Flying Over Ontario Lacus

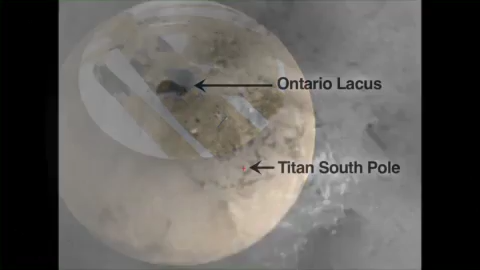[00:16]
This lake is Ontario Locus in Titan's southern hemisphere. It's a little smaller than Lake Michigan.
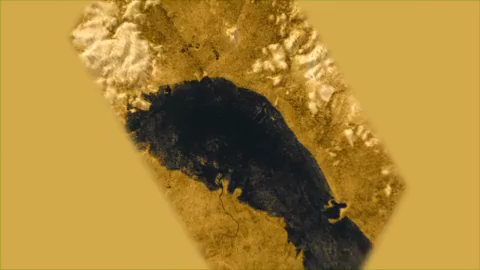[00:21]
We've colored the lake black because we think that's probably its real color, although we don't really know for sure.